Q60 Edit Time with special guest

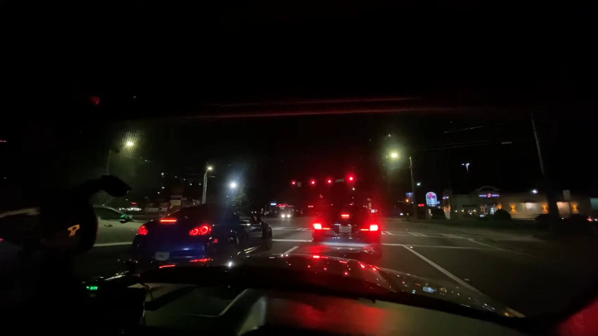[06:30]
Oh my god At the worst intersection It's a 2.0 turbo That's all it is Oh my god Don't get that at the worst It's like Cops everywhere
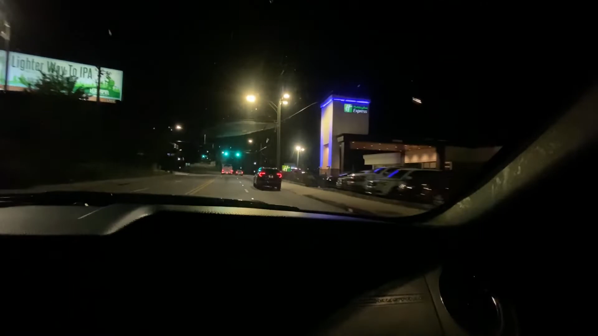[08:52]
oh my god this is a lexus in his natural habitat